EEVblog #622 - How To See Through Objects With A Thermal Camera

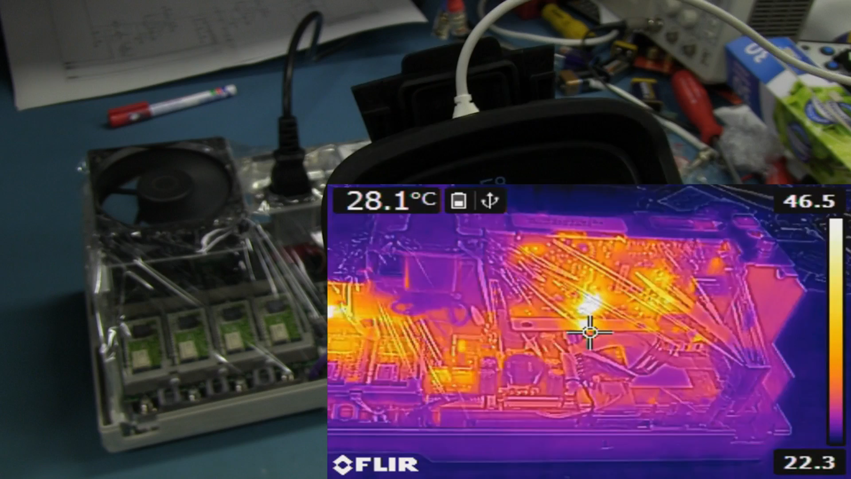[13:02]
On screen: spot 28.1°C
There you go. Yeah, all that stuff over there should be, yeah. Yeah, you can see it all heating up around here. And all flowing out. That is neat. And you can see the fan of course. You can see the motor in the centre of the fan there. Okay, what I'll do now is I will change the image mode.
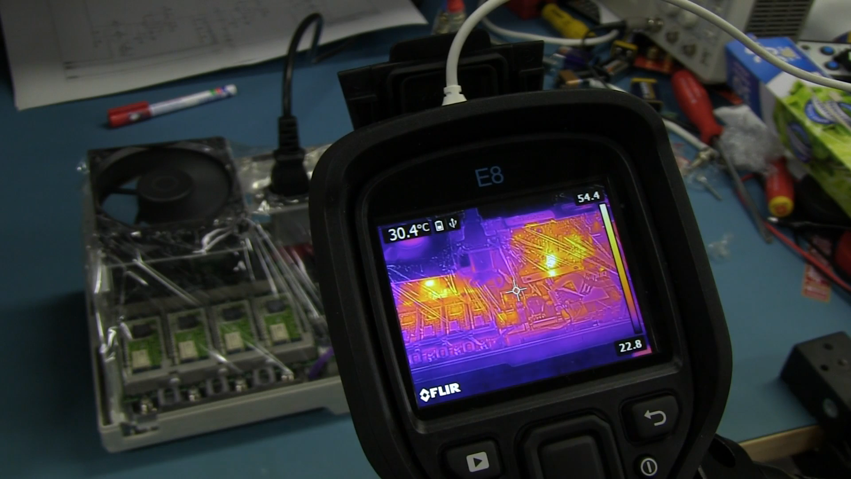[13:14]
On screen: spot 30.4°C
Because you can see all of the creases. You can see the cling wrap and everything else, you know. It really screws things up. Because this camera is so good that it has
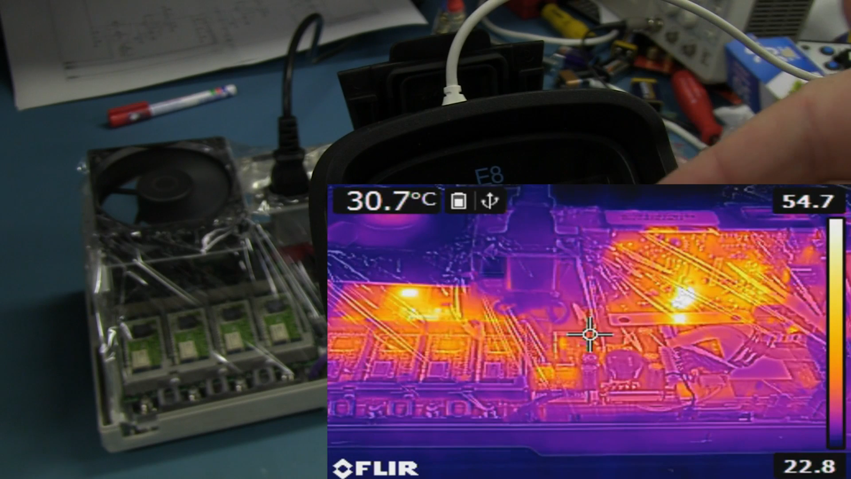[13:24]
On screen: spot 30.7°C
this MSX technology which overlays a true image, a true visual image over the top. So that you can see more detail. And I love it. It is absolutely brilliant. But if we switch to, there it is, thermal MSX. And you can see the, you can see the physical cling wrap on there. The reflection from my studio lights and the creases and all sorts of stuff.
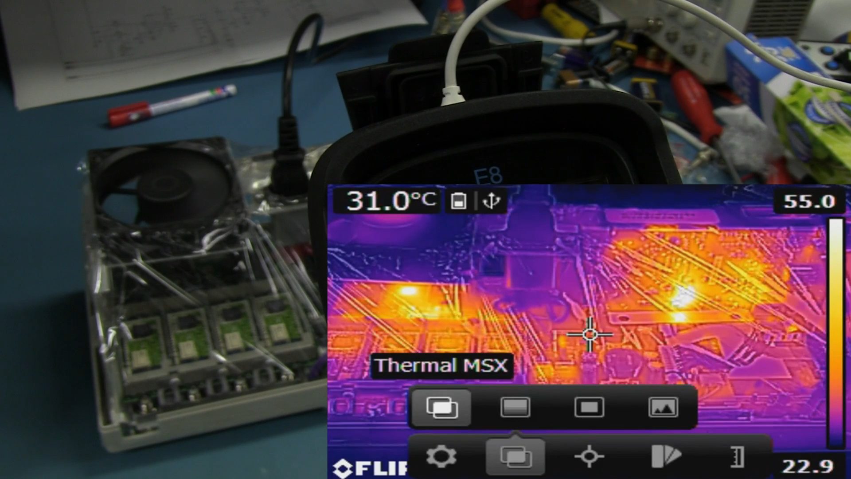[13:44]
On screen: spot 31.0°C
But if we put it in traditional thermal mode, bingo, there it is. And that looks much better. I like it. And hopefully, yeah, it's hard to tell. But you can sort of see the heat spreading out towards this corner of the thing where it's all escaping right out here. So that is brilliant. I mean, that is basically so you get the benefits of having that case on there and getting your true air flow.
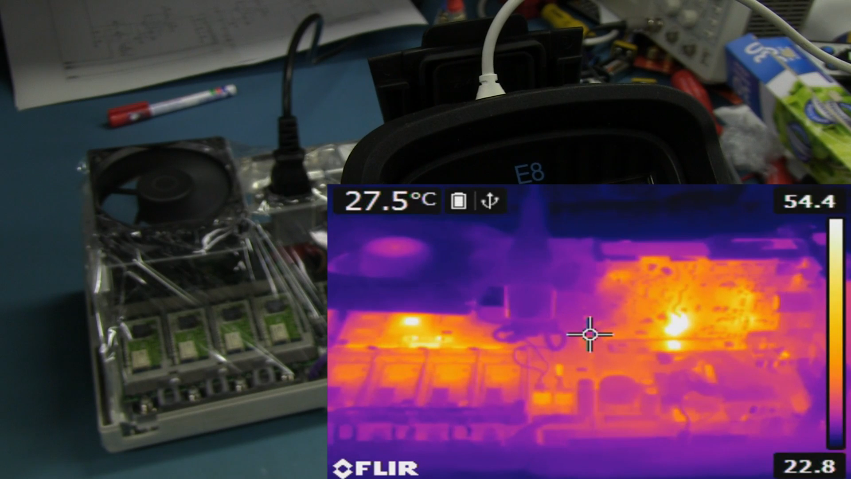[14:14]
On screen: spot 27.5°C
But look, it's like this thermal imaging camera is seeing right through the case of the instrument. It's fantastic. I love it. So there you go.